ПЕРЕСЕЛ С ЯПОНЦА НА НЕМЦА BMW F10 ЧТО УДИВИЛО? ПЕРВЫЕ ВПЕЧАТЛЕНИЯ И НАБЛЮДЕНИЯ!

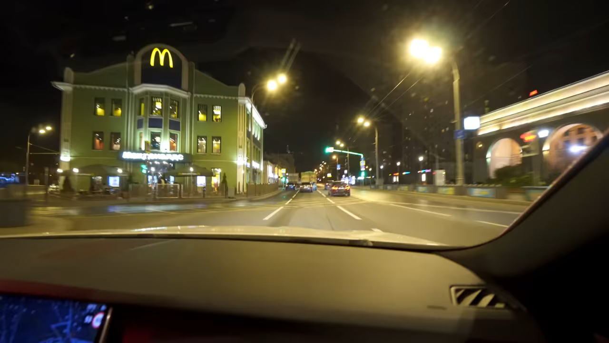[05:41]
Почти час ночи народу вообще полно, блин. В общем, здесь нужно подводить итог. Автомобиль действительно комфортен для города.